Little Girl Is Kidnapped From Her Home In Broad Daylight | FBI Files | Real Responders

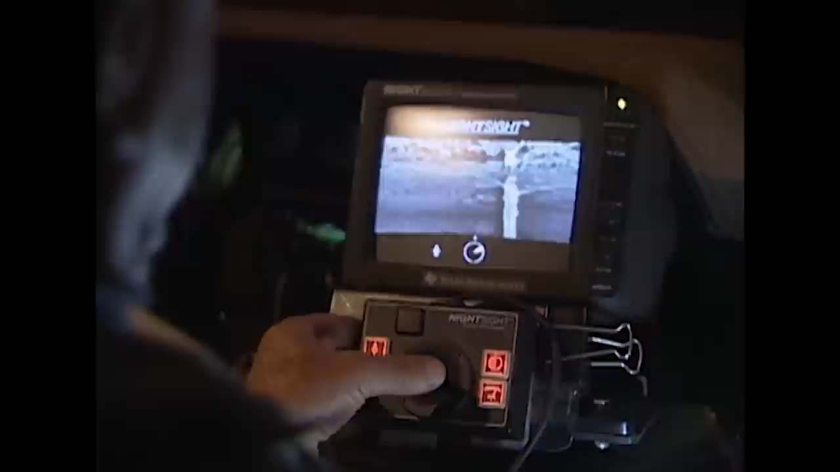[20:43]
FLIR is a sophisticated heat-sensing device that illuminates anything radiating heat, including people or the engine of a car.